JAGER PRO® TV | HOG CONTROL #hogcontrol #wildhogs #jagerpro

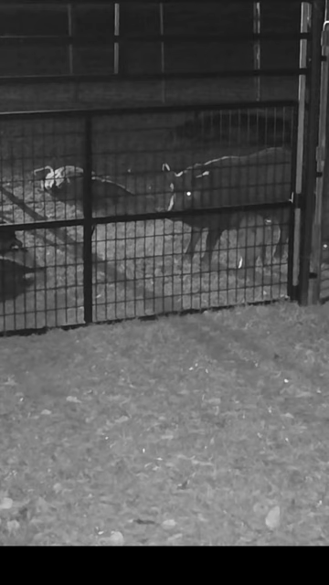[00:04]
Lift gate and ensure safety is properly installed to prevent an accidental gate drop.
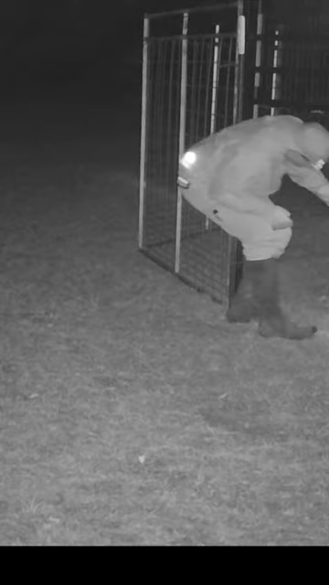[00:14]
We display the sounder largest to smallest dress right dress for photographs prior to collecting data for the harvest efficiency report. I start with a hamp bore on the far left.
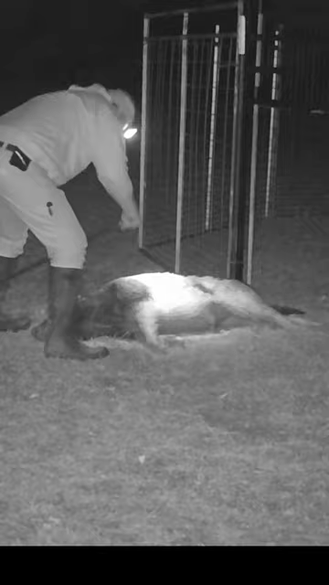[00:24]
Next to him I place the nursing sow. Then start placing four gilts after all five juveniles are out of the way.
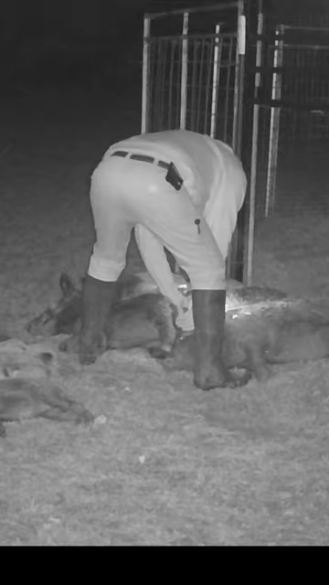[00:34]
Make final adjustments and collect data prior to taking photographs. I take one close-up with an iPhone which is sent immediately to the farmer,
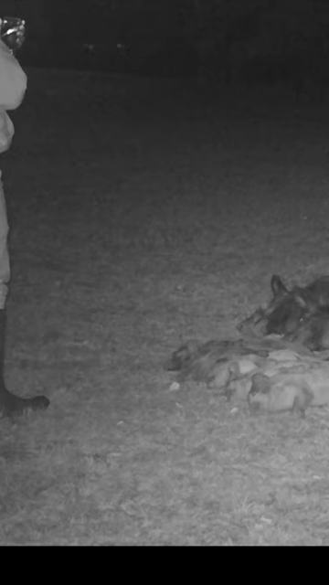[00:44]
landowner, or animal control agency with the harvest efficiency report. Let's see, there are three gilts.
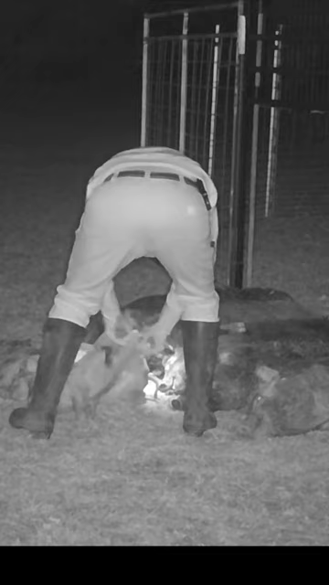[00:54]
I keep track of all that information too. Yeah.